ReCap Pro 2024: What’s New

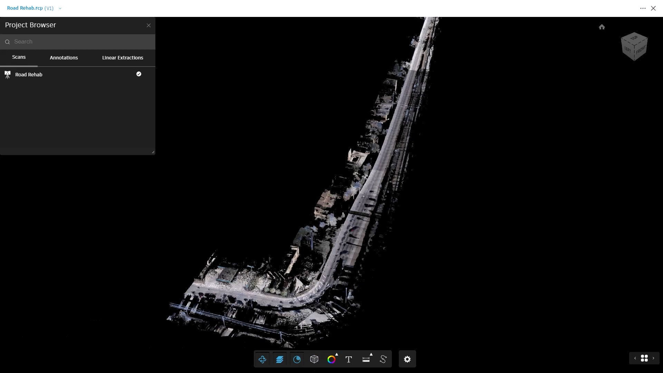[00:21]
you can extract linear feature geometry from the point cloud data inside the Recap Cloud Viewer. You can quickly add or edit the critical feature points. A user-defined tag can be added to each feature point. You can edit this tag to represent the name of the feature you are extracting. This will help to describe the linear feature when imported as a feature line into Civil 3D.
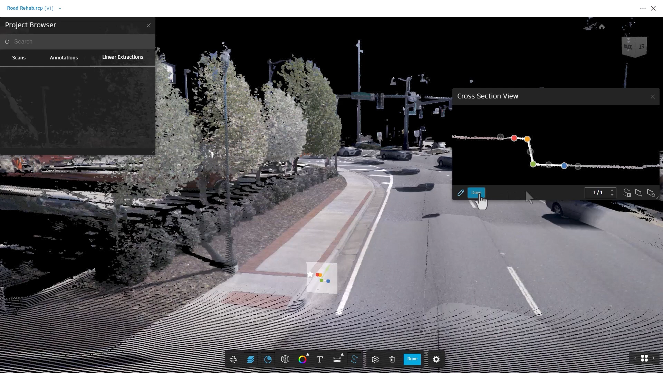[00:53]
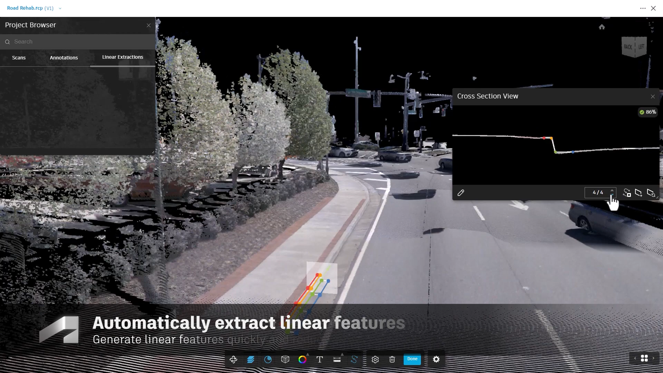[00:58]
Once your critical points are set in the cross-section view, you can start the auto-extraction.
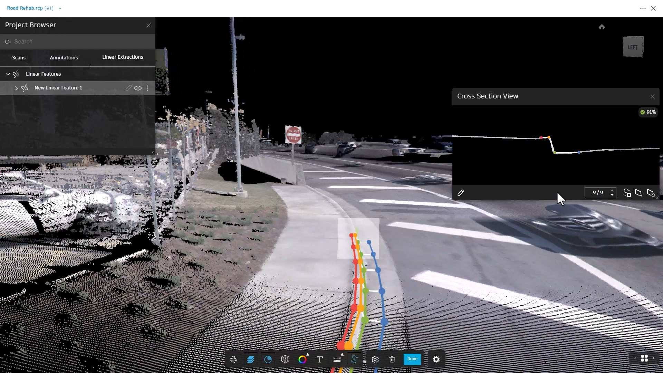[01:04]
Line work is generated at the locations you set in the cross-section view.
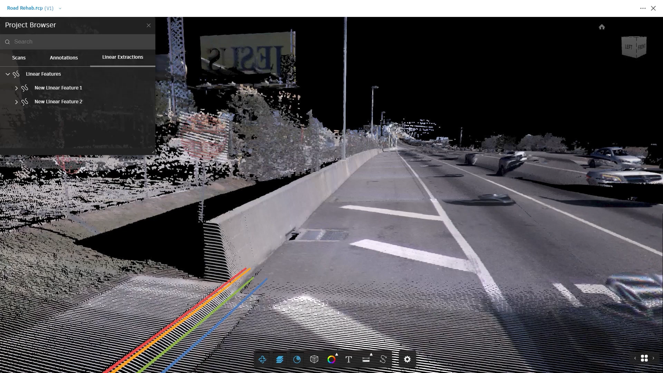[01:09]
If the critical feature points need to be adjusted to new geometry,
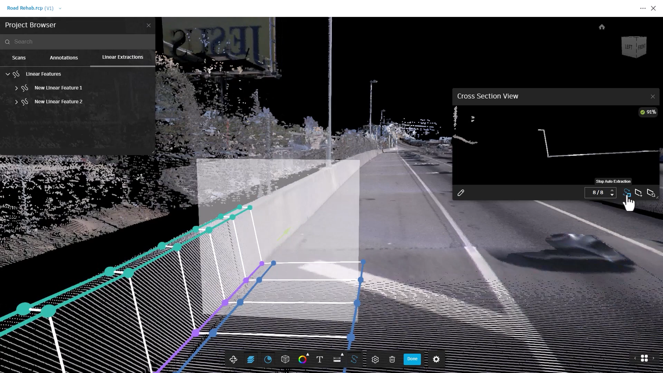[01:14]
you simply stop the auto-extraction, adjust to the new geometry, and start the auto-extraction again.
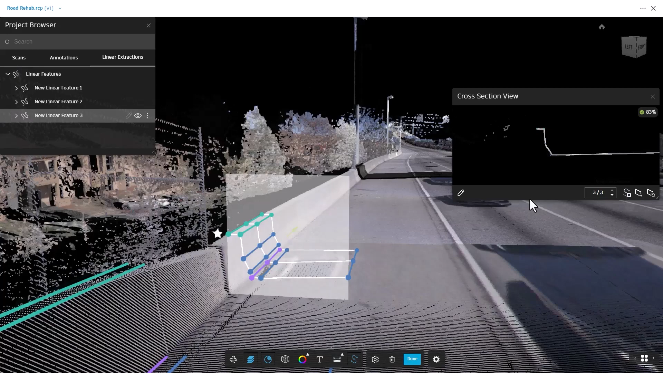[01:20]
This gives you the flexibility to change what you are extracting quickly and efficiently.
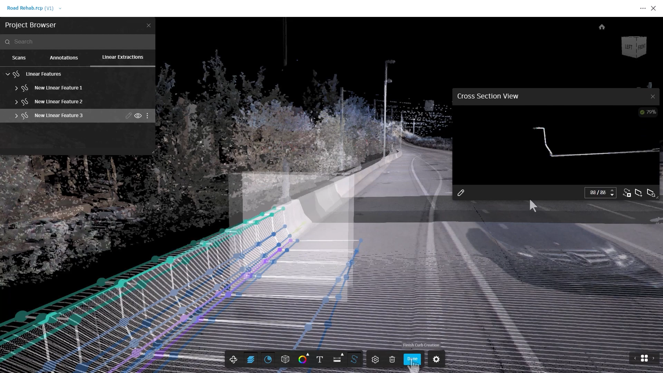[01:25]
You have the ability to export the extracted linear
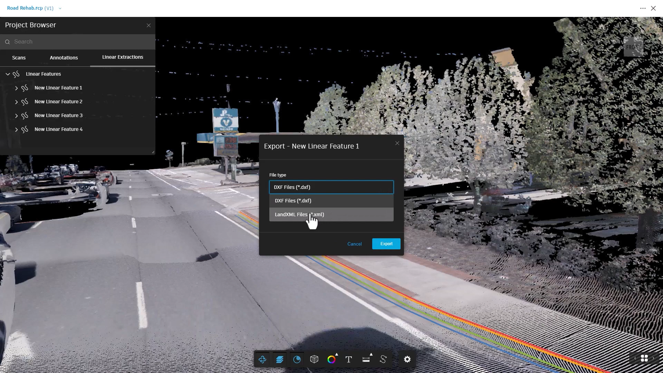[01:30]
features in LandXML or DXF file format. This new feature enables you to import into Civil 3D only the geometry needed to generate a lightweight surface model,